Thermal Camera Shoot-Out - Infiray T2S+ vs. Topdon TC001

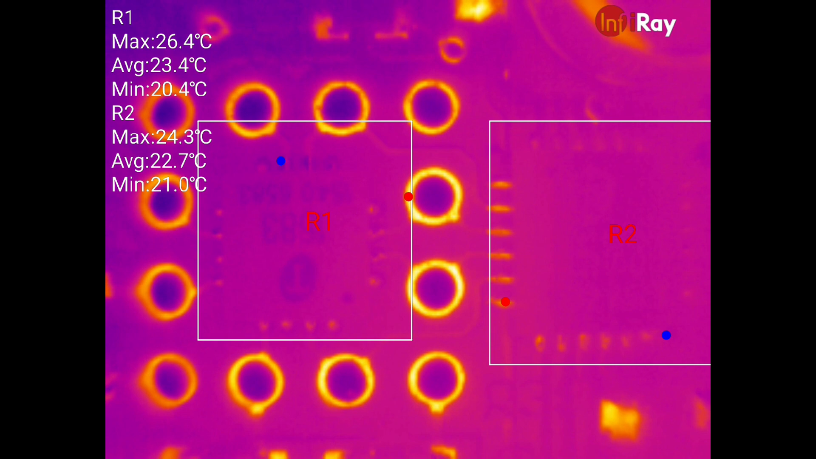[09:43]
also part of this chipset pair um and yeah i'll turn on some current now and you'll be able to see them warm up ready go so yeah you can see them heating up there the uh r1 chip is a bit hotter
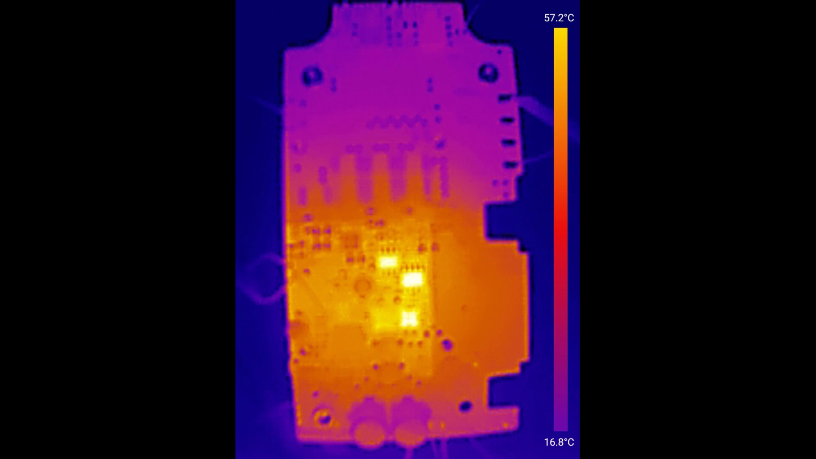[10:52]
On screen: scale top 57.2°C, scale bottom 16.8°C
from the top don camera um it's a different pcb but they're the same two chips and they're the two yellow squares that you can just see below the two soic 8 packages that are glowing brightly um in the top don image you can just about pick them out they're just a handful of pixels whereas in the infrared image you can count the legs you can read the top code they fill the frame and that's the difference that you get by having a focusable lens that that variable focus lens on the infrared device really makes all the difference um yeah so that's all i want to say
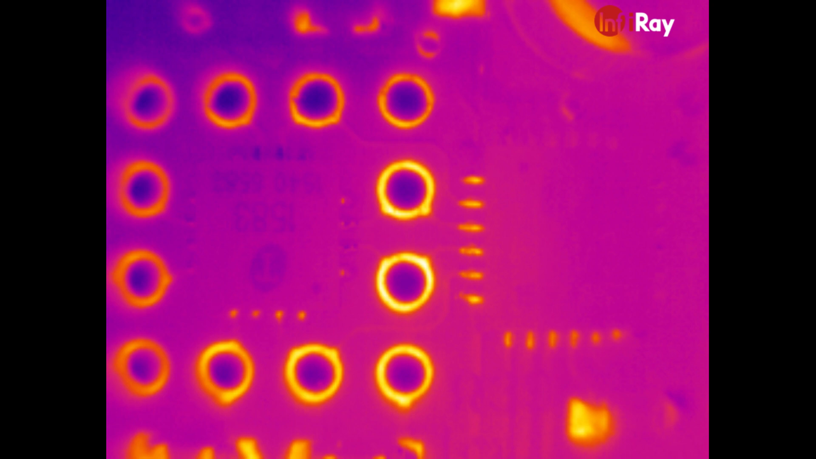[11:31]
really um unless you really can't stretch to the extra hundred quid there's absolutely no reason to buy the top don device you definitely want to get the infrared device if you're interested in looking at pcbs maybe for other applications if you're interested in i don't know um looking at the insulation of your house or something uh perhaps you could get away without the adjustable focus lens but there's no reason to because you